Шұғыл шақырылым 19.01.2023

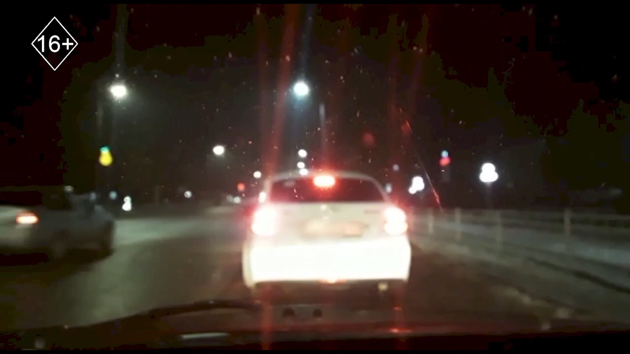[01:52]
Түлкі басауданына қараста олдың көшелерінің бірінде патрулік полиция қызметкерлері жерділті тұрғынның көлігін тоқтатты.
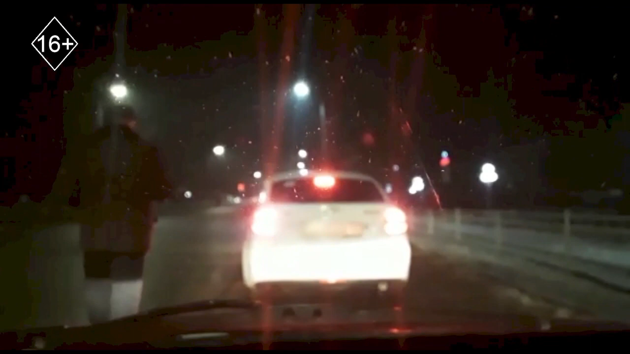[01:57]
Текшер өбарысында Лада Гранта жүргіз үшісі көлі құралдарын басқару құғынан айрылғанына қарамастан рөлге отырған анықталды.